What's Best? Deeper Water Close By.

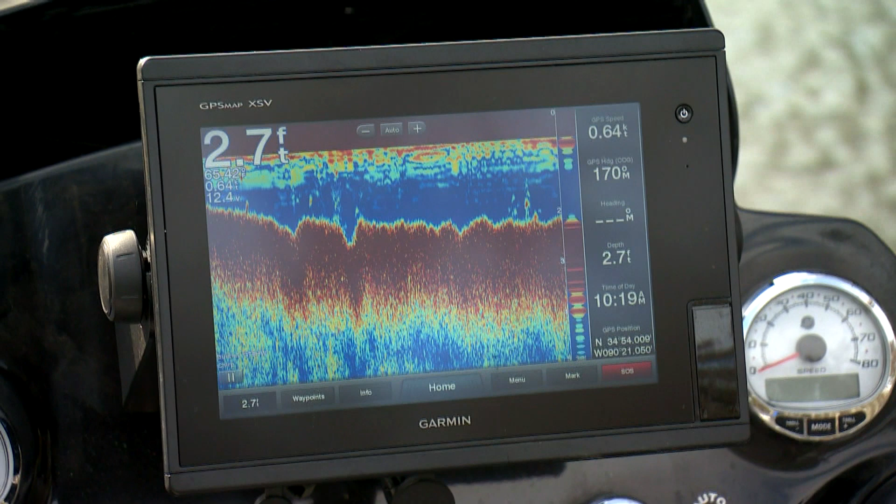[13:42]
On screen: depth 2.7 ft
There are two areas of shad minutes here right now.
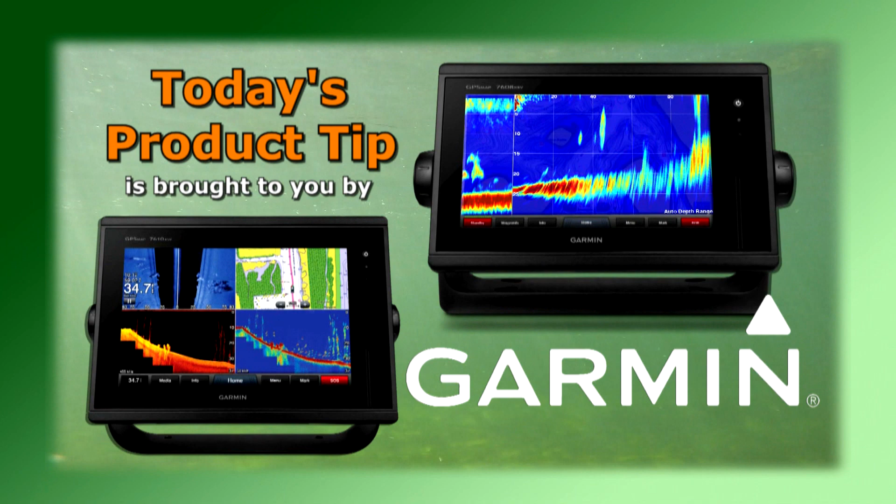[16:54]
With advanced sonar technology like Chirp and exclusive Panoptix all-seeing sonar, you'll spend less time finding your fish. A new kind of lure box that lets you drop everything and lose nothing.